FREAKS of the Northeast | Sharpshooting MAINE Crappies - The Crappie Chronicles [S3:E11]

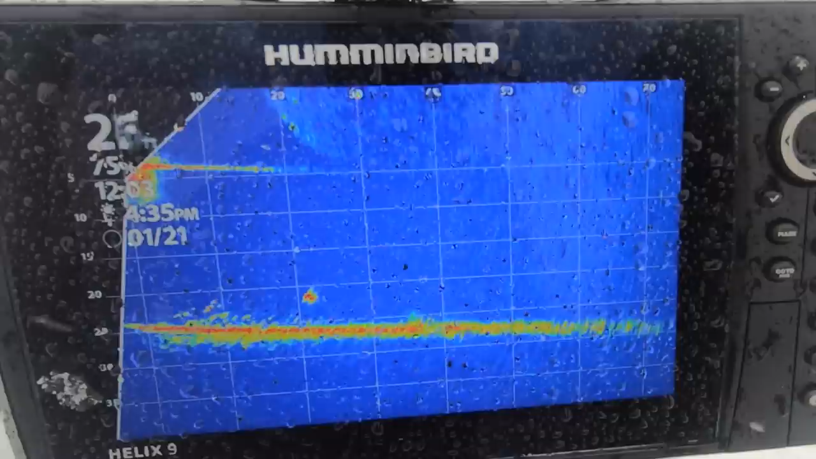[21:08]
That's a little school of dinks. That's not what you saw, though. No, that's what I saw. Okay. Take a lap. 20, just go to those ones before they move. They're following this. 20? Yeah, 20. 21, if you want to get spicy.
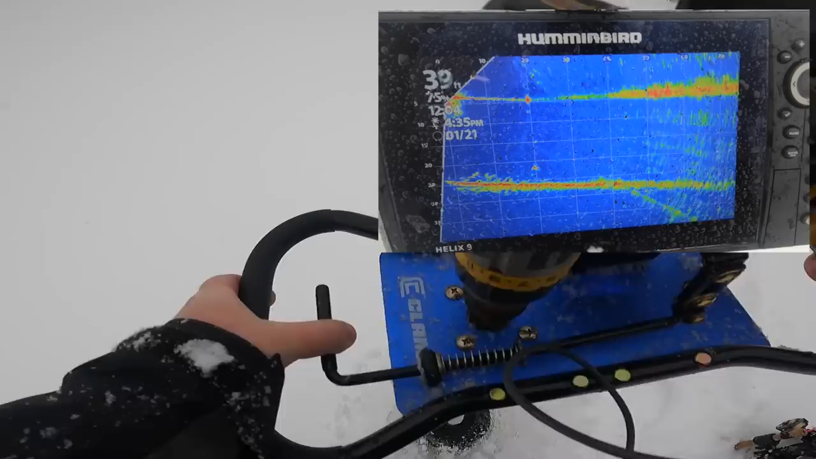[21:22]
Yep. Oh, one just showed up. It looks right.
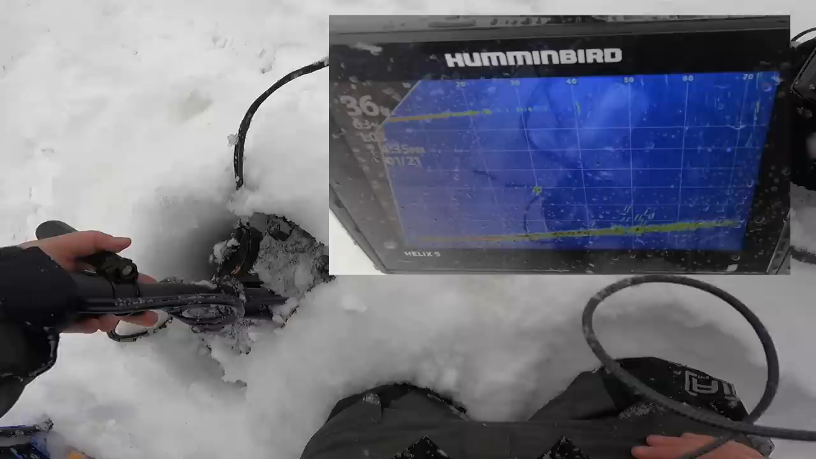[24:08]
We're just basin hunting right now. Okay. Unless that's it, eh? 25. It's gotta be. Oh yeah. You ready? Otherwise I'm going. It's coming right here. Yes, and that's what we did. We did.
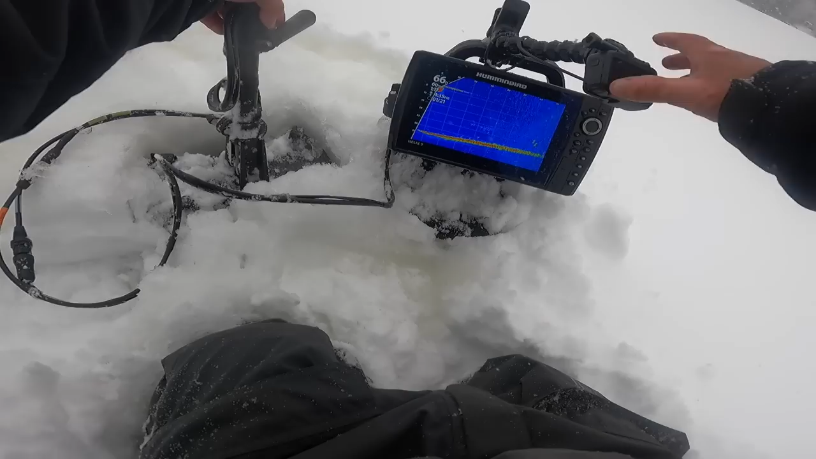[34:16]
65. Those ones should bite. There's a whole school of them.
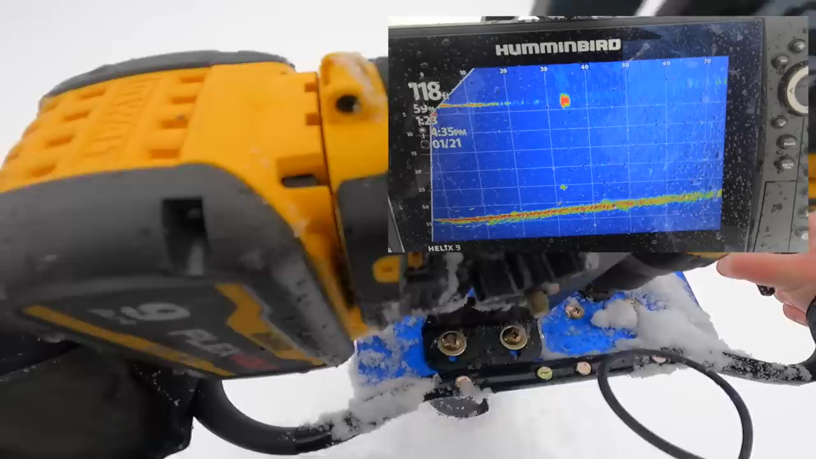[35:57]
Go back to the hole you just drilled. You pushed him right back to that hole. No, I think he's right off to the side, but. Okay.
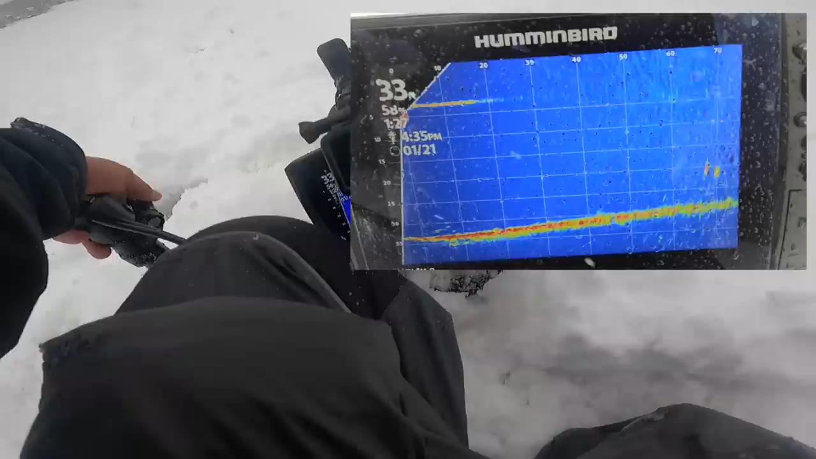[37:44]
crappie. You want some more? There's, I mean, there's one. No, those aren't it.
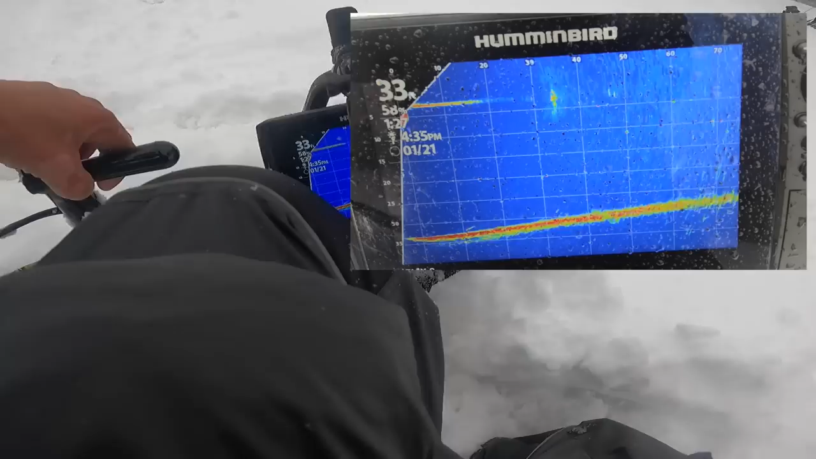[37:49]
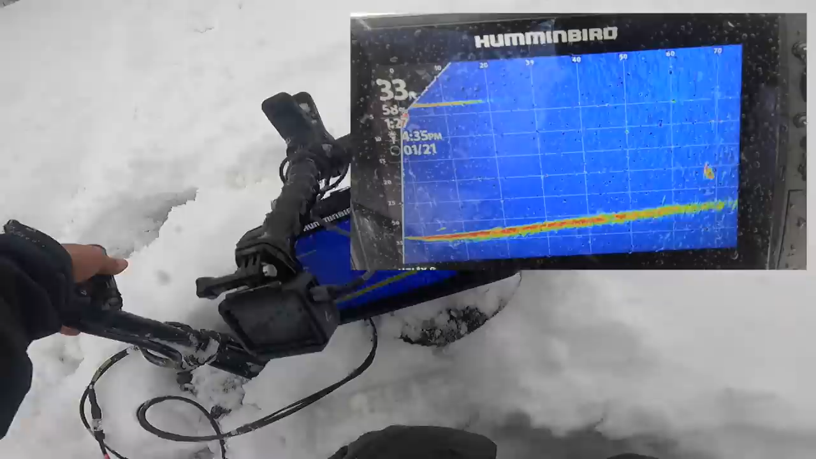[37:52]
Okay. There's four of them, right? There, 70 feet, 68 feet.
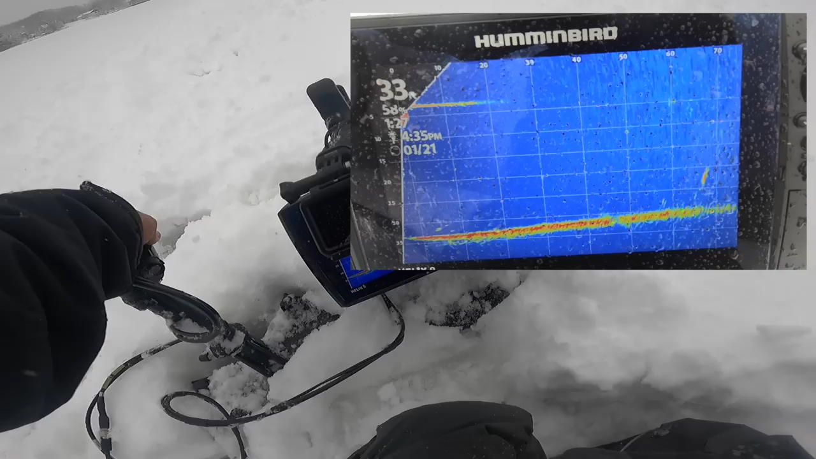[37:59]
Here, I'm gonna get closer to him.
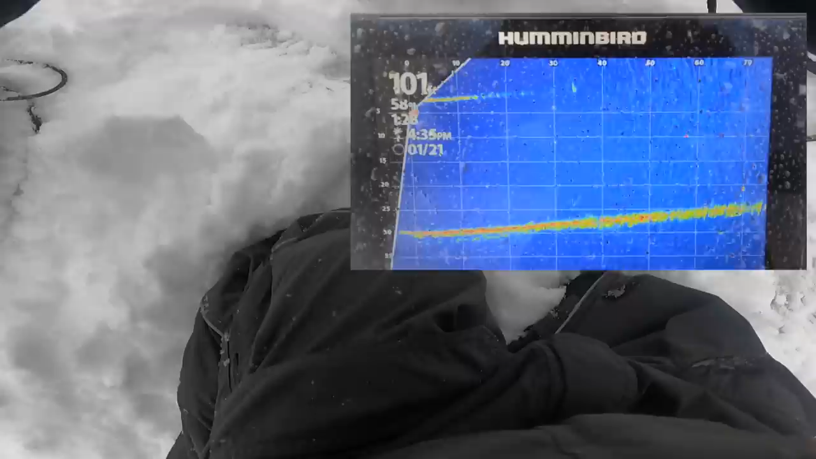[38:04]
Could you see the bait on there too? Probably, yeah. Oh, we could see it on the live, yeah. Yeah, yeah. You seen your bait? And then they were just like.
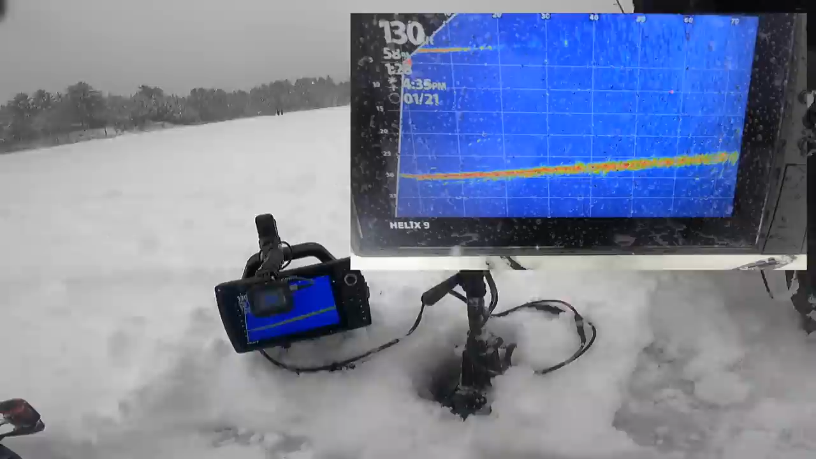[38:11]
There's other two or four right here. Right there.
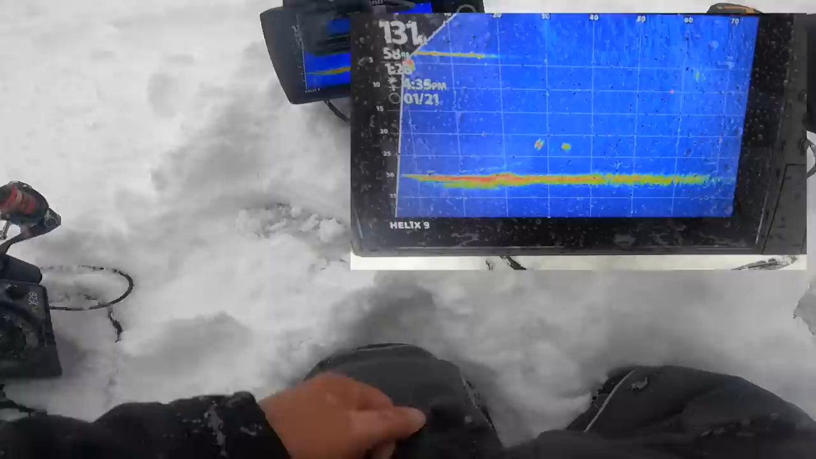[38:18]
Yep, there's four of them, five of them.
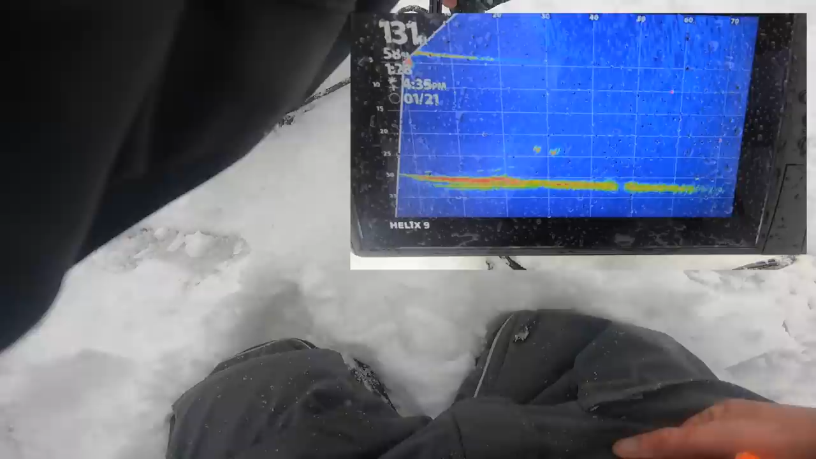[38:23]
Yeah, they're grouping up at 30 feet.